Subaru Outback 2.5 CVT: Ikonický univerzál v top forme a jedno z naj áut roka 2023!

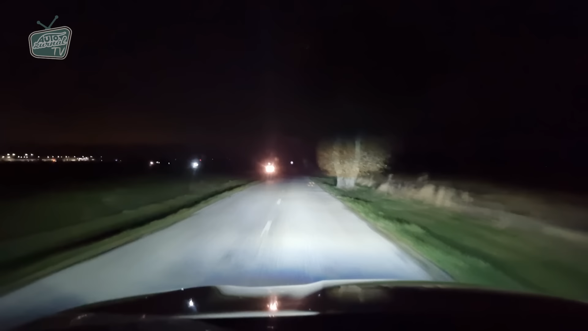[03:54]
čiže za Matrixy takéto na vysokej technickej úrovni si vôbec nemusíte priplácať. Svetla svietia výborne, doširoka, svietia ďaleko, vstretávať som aj v diálkovom režime, v tom základnom. No a to Matrixové vyrezávanie pracuje veľmi presne a spolahlivo, tie svetla sú výborné. Ani raz sa mi nestalo za celý týždeň, čo som s týmto autom jazil, že by mi niekto blikol, že ho oslepujem pri tej Matrixovej funkcii, teda pri tom konštantnom zapnutí diálkových svetel.